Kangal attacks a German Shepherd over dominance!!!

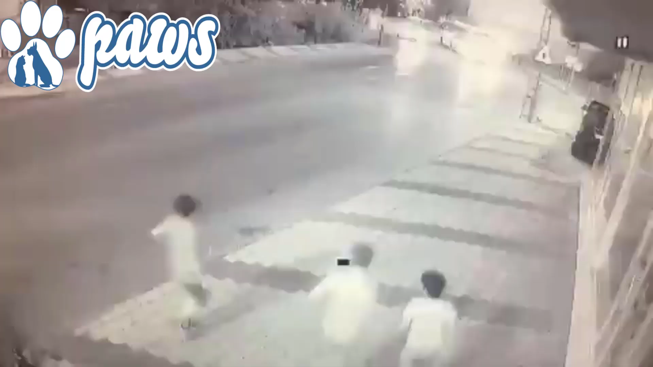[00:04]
Our video today is about a Kongal, attacking a German shepherd in Turkey. Four of the kids were on their way to home, with their pet German shepherd, when they went past an angry Kongal that was tied to a post.
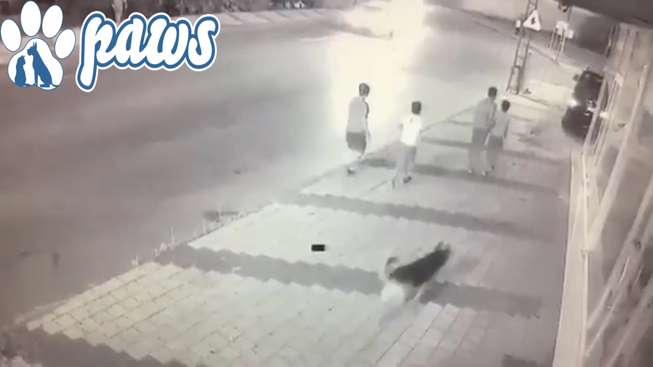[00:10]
Kongal's sudden attack shocked the boys but the GSD didn't seem to have bothered much about it. It stayed calm and kept on walking behind the boys.
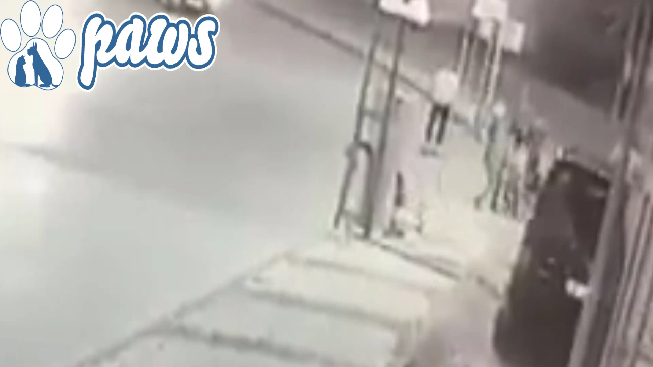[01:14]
After the Kongal attack, GSD handled it really well and kept on fighting back.